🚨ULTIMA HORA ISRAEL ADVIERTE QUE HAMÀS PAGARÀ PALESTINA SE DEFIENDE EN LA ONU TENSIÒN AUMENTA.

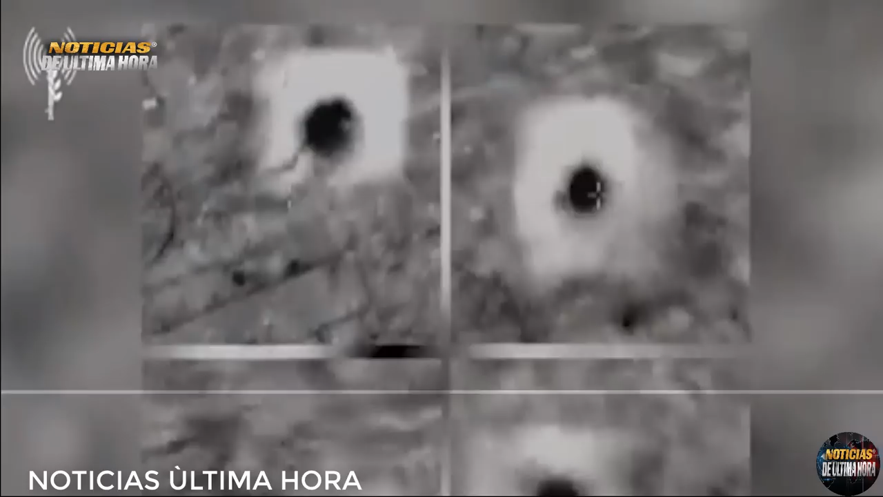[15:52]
el ataque de Israel se habría llevado a cabo contra una base del movimiento Yisbola en el sur del país, en un video que circula en las redes sociales aprecia la destrucción de un puesto de observación de Yisbola.